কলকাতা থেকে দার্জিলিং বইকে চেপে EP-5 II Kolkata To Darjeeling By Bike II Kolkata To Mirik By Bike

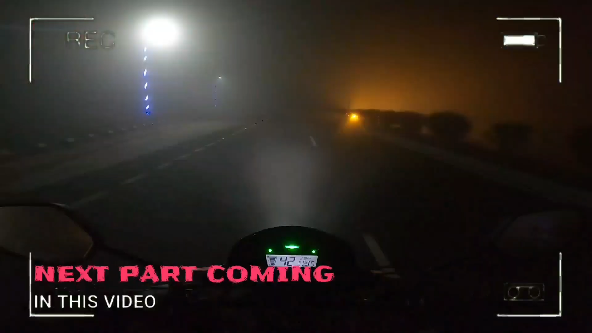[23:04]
সো গাইস এখানে কুয়াশাটা একবার দেখো। তো এখন টাইম দেখো 3:09, আর আমরা ফারাক্কা ব্রিজের উপরে এসে গেছি ভাই।